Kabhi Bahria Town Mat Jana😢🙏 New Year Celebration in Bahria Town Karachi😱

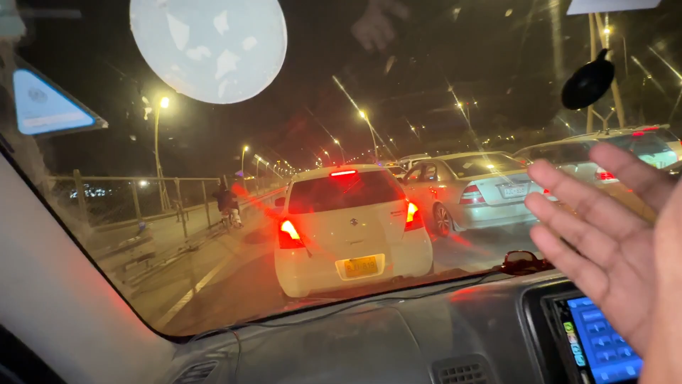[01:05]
جس چیز کا ڈر تھا وہ ہوا اور ٹرافک دیکھیں آپ لوگ کتنا ہے وہ سامنے بہری آر ٹاؤن کا گیٹ ہے بھائی ٹرافک اتنا زیادہ ہے کہ راستے میں ہی نید آنے لگ گئی ہے
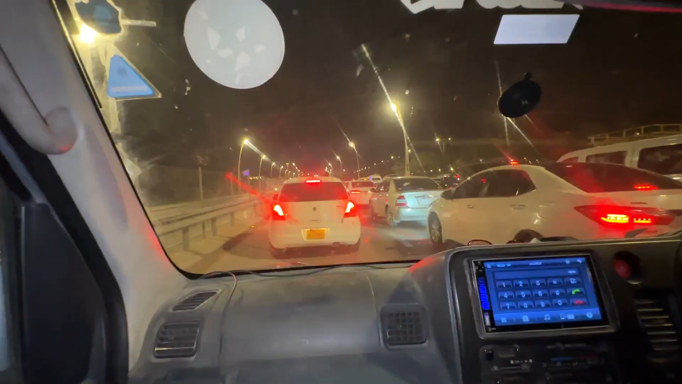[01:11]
اچھلے دو گھنٹے سے تو ہماری گاڑی اسی روڈ پہ سٹک ہو گئی ہے لیکن ابھی دیکھتے ہیں
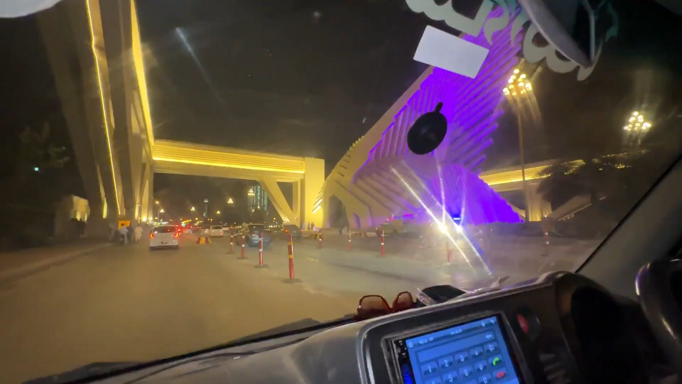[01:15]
یہ دیکھیں بھائی یہ آگئی ہے گیٹ بہری آر کا
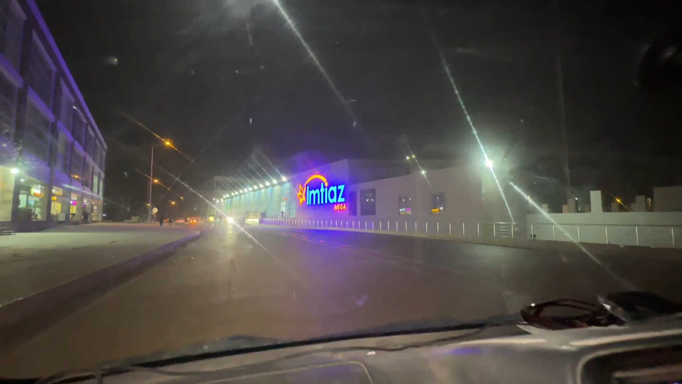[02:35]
آگئے ہیں گاڑی پارکنگ میں لگا
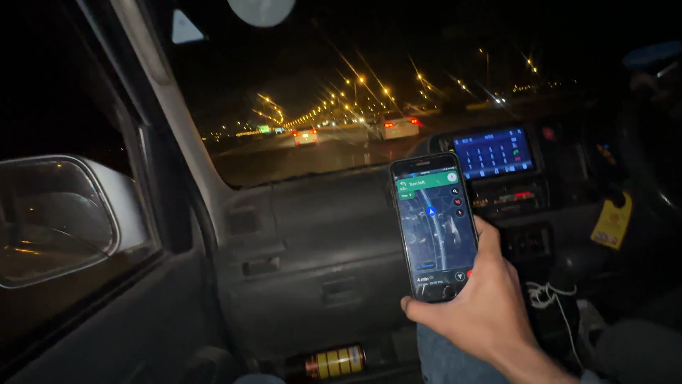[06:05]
دیکھیں بھی لوکیشن لگائی بھی ہے ڈانسنگ فاؤنٹین بھی بس آنے ہی بھائی نے فل سپیٹ پکڑ لی بھائی
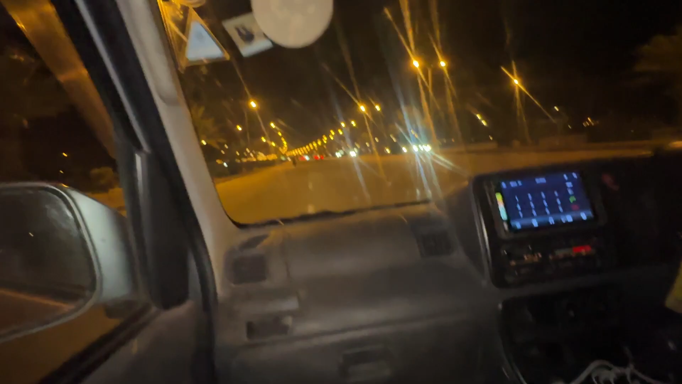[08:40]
دوہزار چوبیس اور ہم دیکھیں گاڑی بھی سفر کر رہے ہیں مطلب ایسا نیو یار سیلیبریٹ ہوا ہے ساری نیو یار کی ریٹ لگ گئی
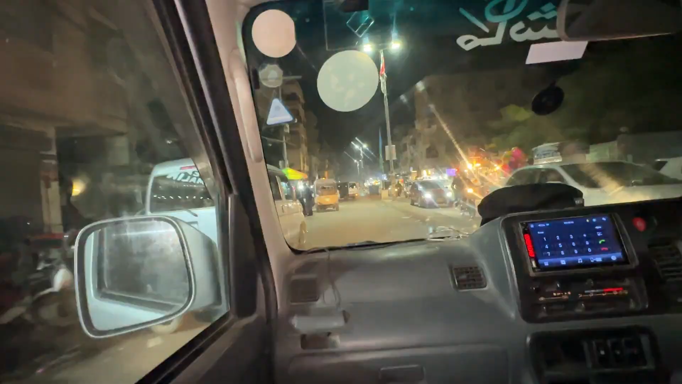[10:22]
فائنلی ہم بہریہ ٹاؤن سے نکل کر آگے ہیں اور ابھی ہم حسینہ بات آئیں کیونکہ ہماری حسینہ بات